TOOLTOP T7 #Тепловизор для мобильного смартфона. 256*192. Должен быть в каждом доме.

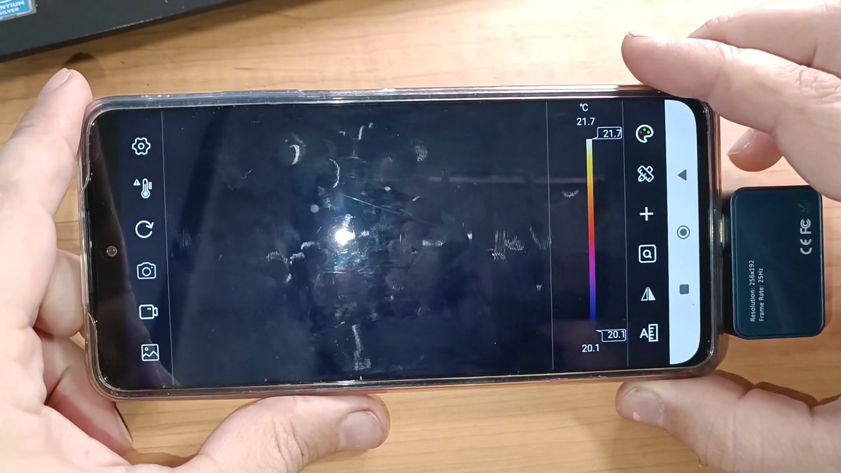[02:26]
On screen: scale top 21.7°C, scale bottom 20.1°C
надо подождать потому что она думает так
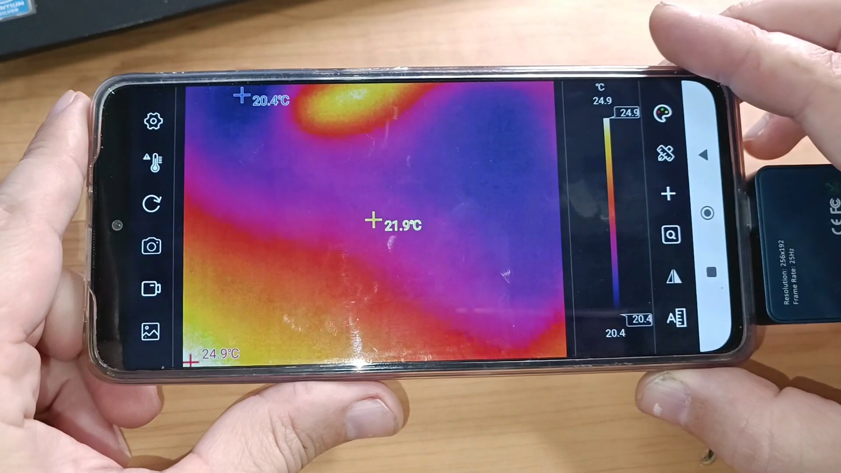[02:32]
On screen: spot 21.9°C, scale top 24.9°C, scale bottom 20.4°C
включилась на тепло руки реагирует реагирует ну пошли попробуем
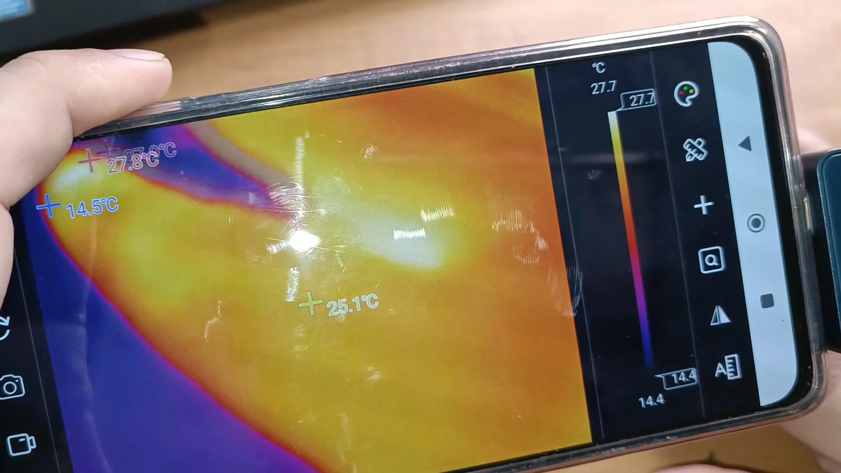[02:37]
On screen: spot 25.1°C, min 14.5°C, scale top 27.7°C, scale bottom 14.4°C
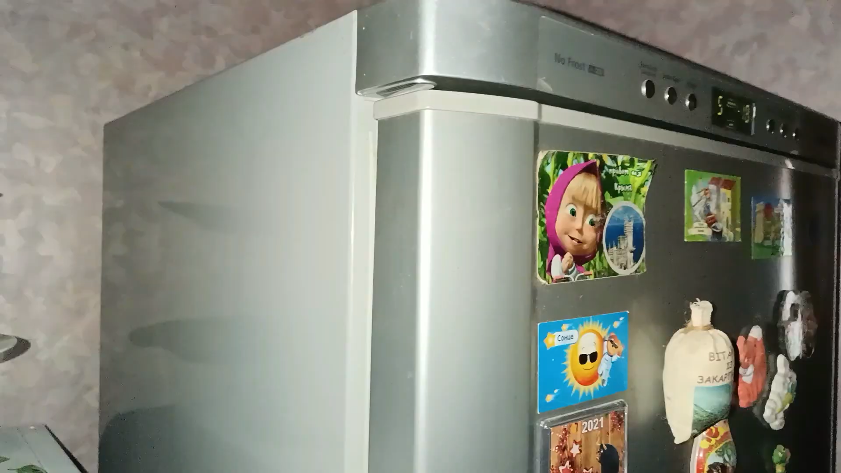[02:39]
холодильник холодильнике сбоку встроенные
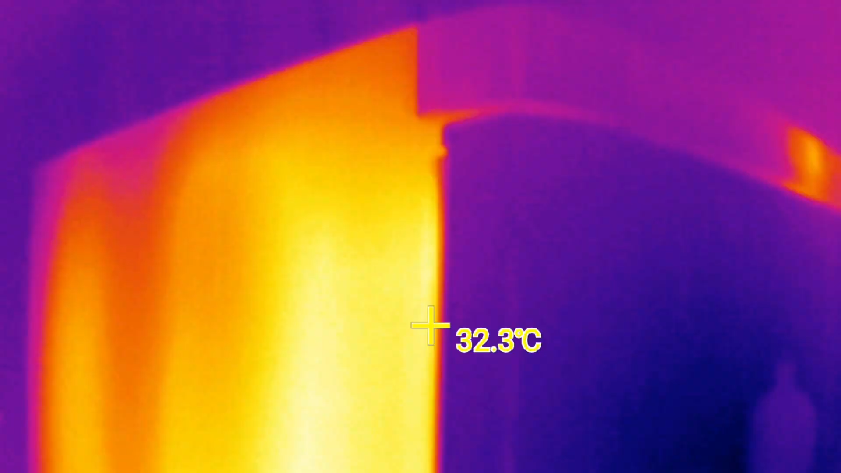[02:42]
On screen: spot 32.3°C
тэны прекрасно видно как греются в боках холодильника
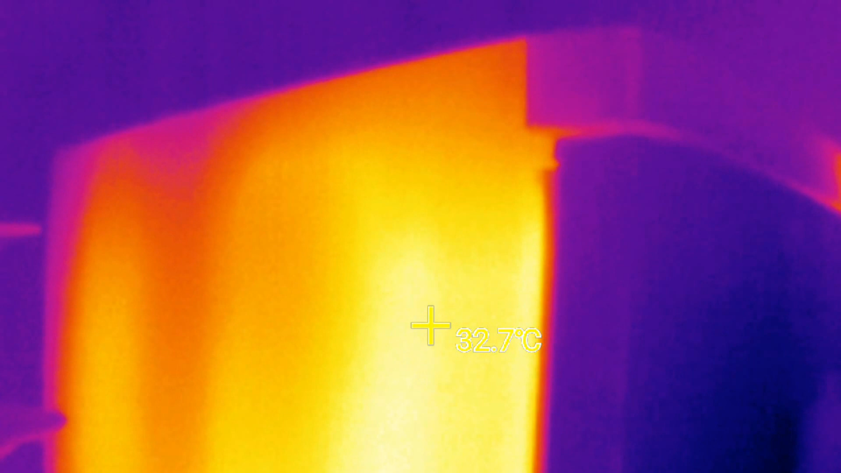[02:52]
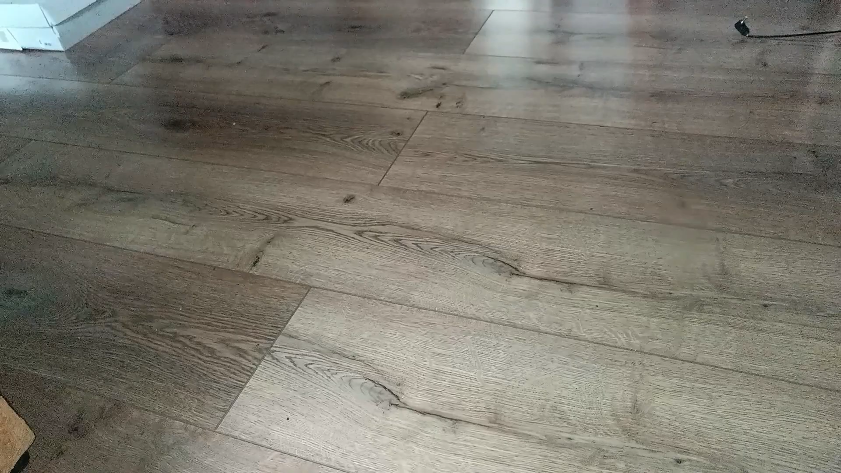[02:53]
теплый пол пленочный инфракрасный сверху вроде ничего не видно но если включить
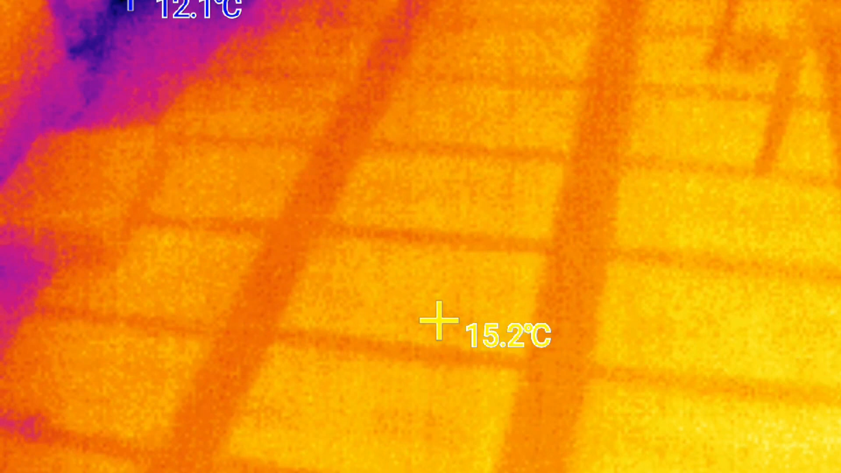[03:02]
On screen: spot 15.2°C
камеру то сразу видно как греется пленка квадратиками чувствуешь себя рентгенологом честно говоря
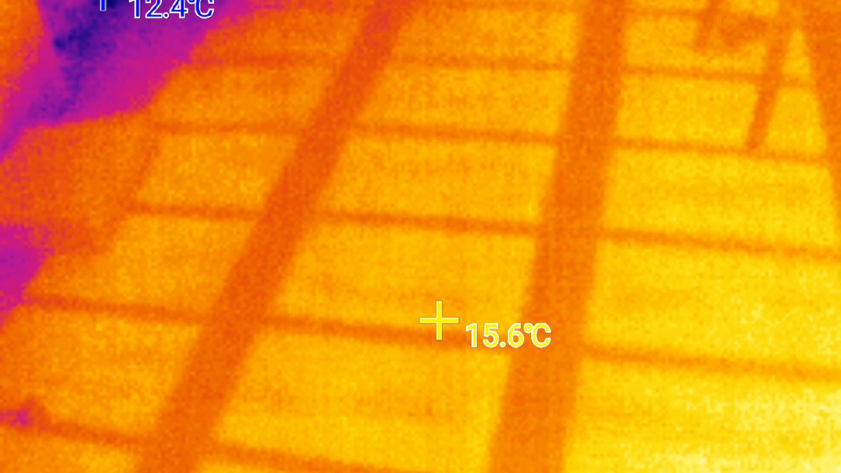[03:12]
On screen: spot 15.6°C
сразу можно видеть если где-то пол перестал греть повреждена какая-то секция потолок темные пятна на потолке это
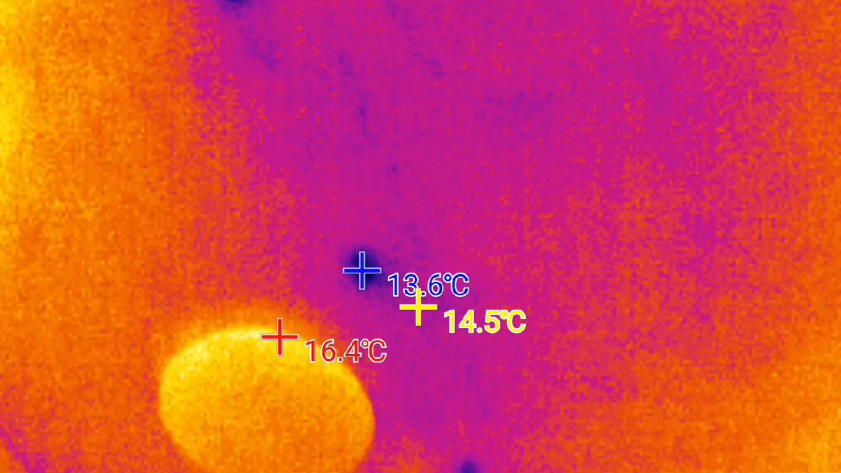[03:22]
металлические скобы которые поддерживают деревянные балки они соответственно промерзают и сразу появляются очаги
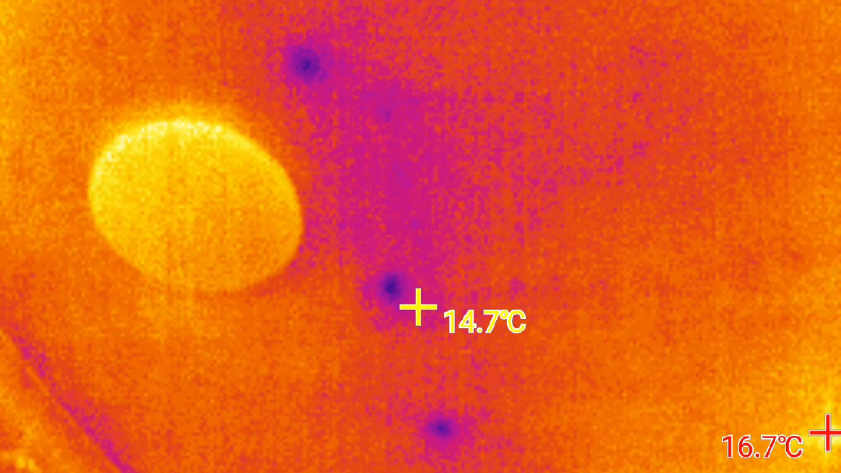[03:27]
On screen: spot 14.7°C
холода видно точно видно где расположены скобы
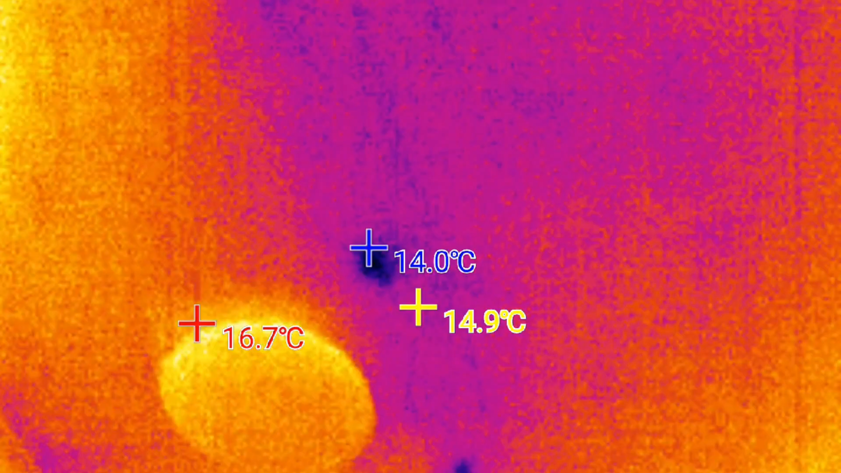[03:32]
а
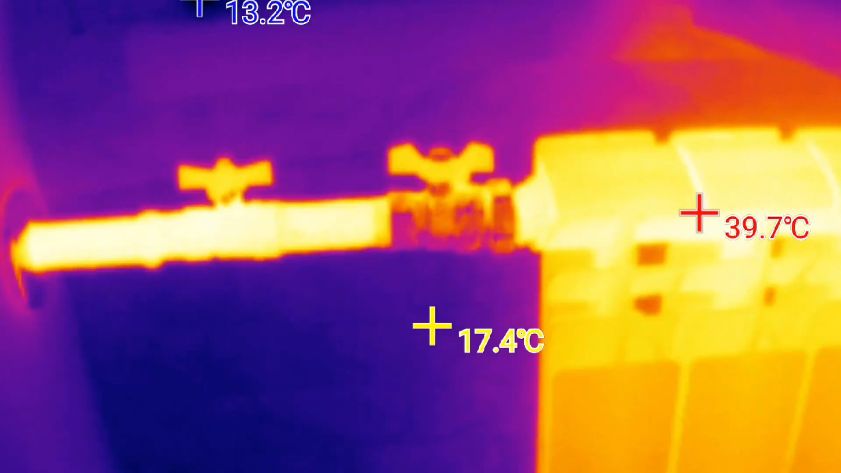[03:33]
вот так работает батарея отопления вверху теплее
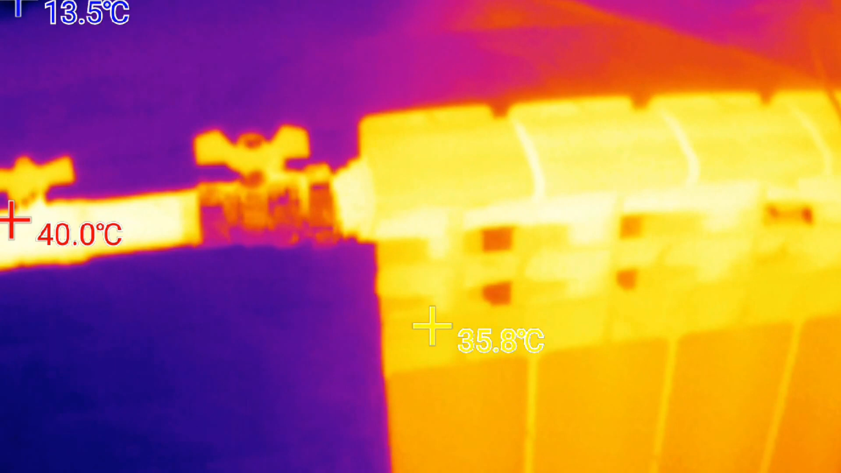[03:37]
внизу холоднее это
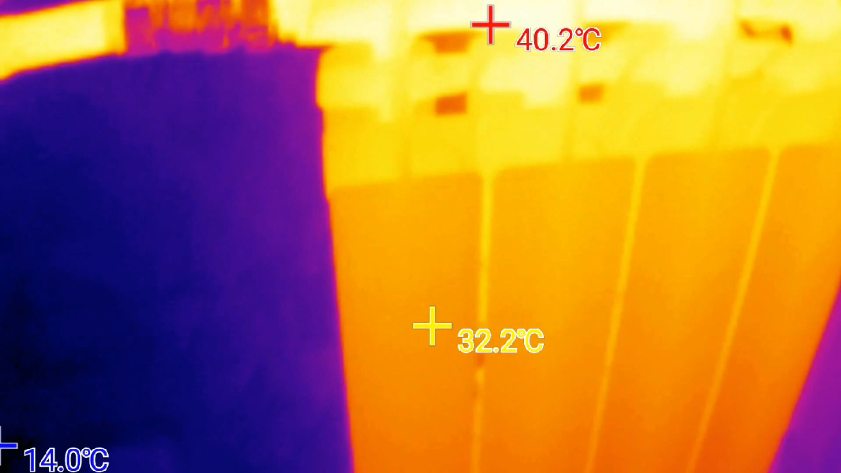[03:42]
On screen: spot 32.2°C, max 40.2°C, min 14.0°C
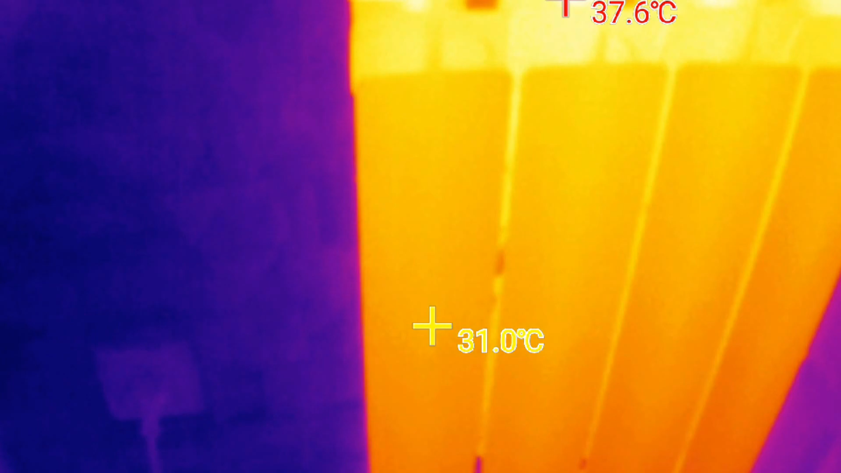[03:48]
On screen: spot 31.0°C, max 37.6°C
кресло и тепло от моей задницы
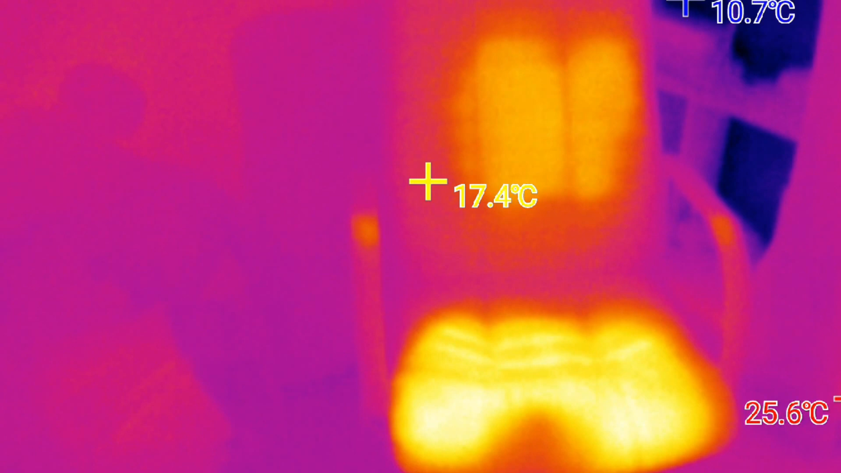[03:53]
On screen: spot 17.4°C, max 25.6°C, min 10.7°C
потому что только что встал с кресла а кресло еще
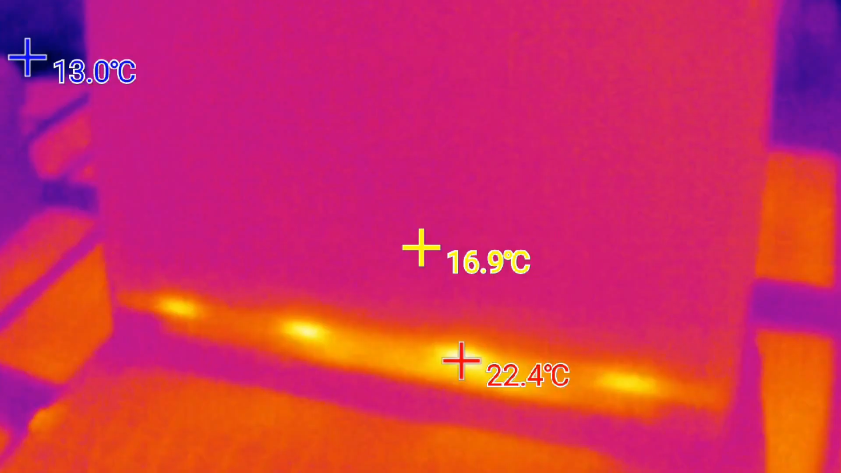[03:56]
On screen: spot 16.9°C, min 13.0°C
не остыло ноутбук
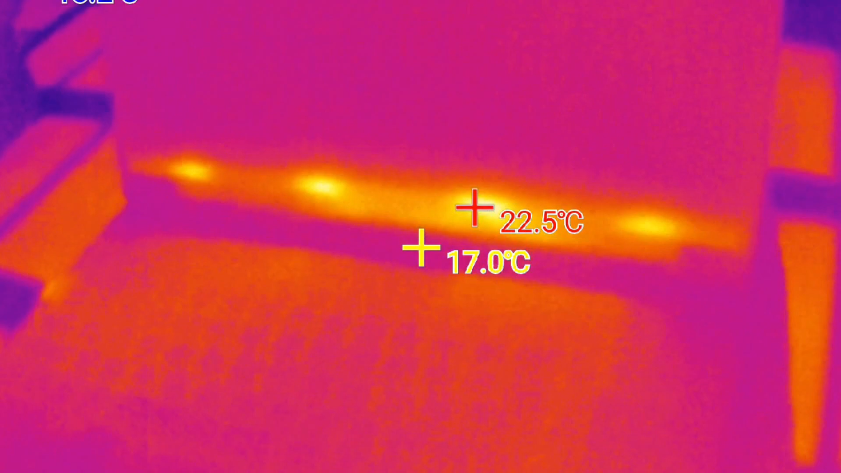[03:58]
On screen: spot 17.0°C, max 22.5°C
видно 4 светодиода который подсвечивает матрицу экрана
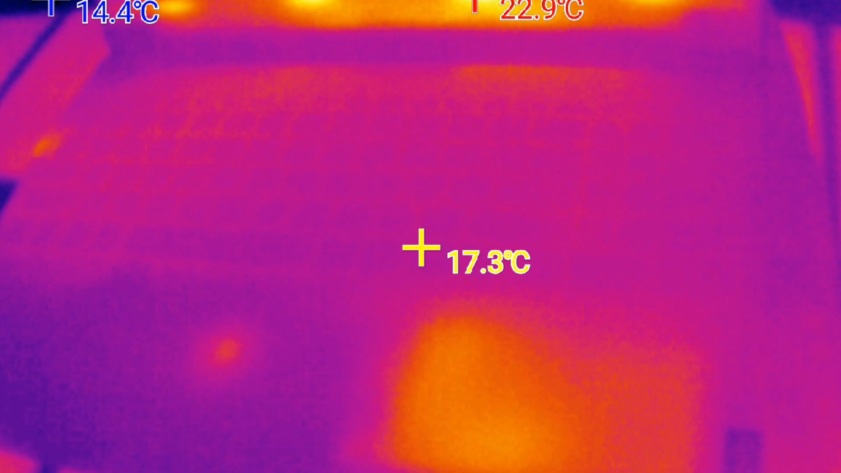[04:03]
On screen: spot 17.3°C, max 22.9°C, min 14.4°C
и с правой стороны греется жесткий диск то есть винчестер блок питания ноутбука тоже видно где он греется